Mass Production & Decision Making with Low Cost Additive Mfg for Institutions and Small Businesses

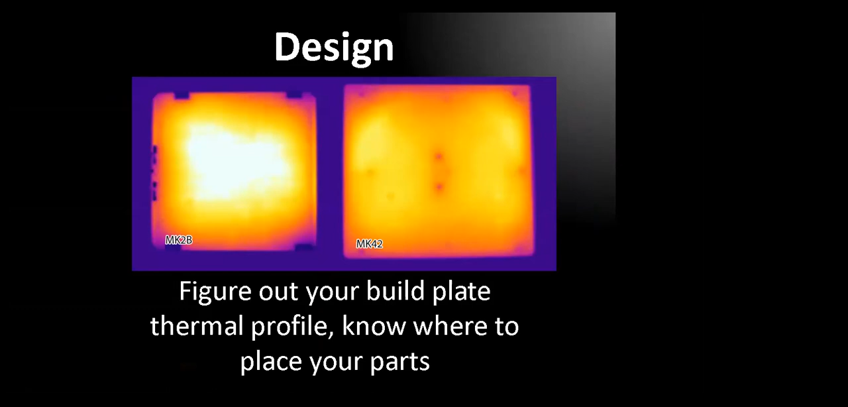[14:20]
more curling for those zones and not to put parts like that out in cool zones. So know where your heat is on your build plate. It's pretty easy to do and figure that out. Now, we will point this out. We don't like doing it, but if you are the type of folks that actually have to use a third party adhesive to hold your object down on your build plate, maybe it's glue tape, maybe it's glue.